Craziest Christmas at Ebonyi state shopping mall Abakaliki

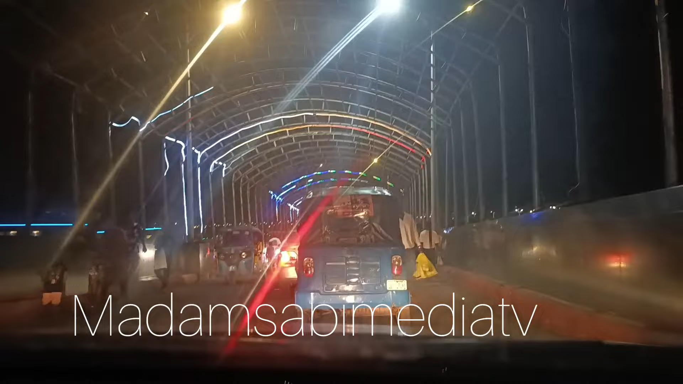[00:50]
Okay, this is an unedited video of what this the shopping mall looks like today, Christmas. Today, 25th of December 2023. You guys will be so surprised. So before we continue, if you have not subscribed, please, I beg you, subscribe to my YouTube channel, okay?
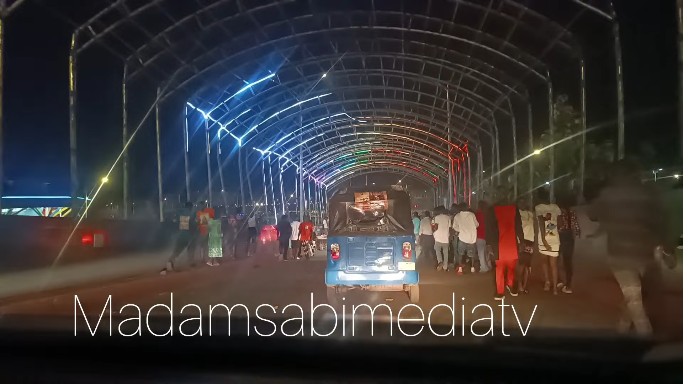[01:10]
Now, this is the flyover, the tunnel, the glass tunnel, Muhammad Buhari glass tunnel that leads to the shopping mall. This is what it looks like.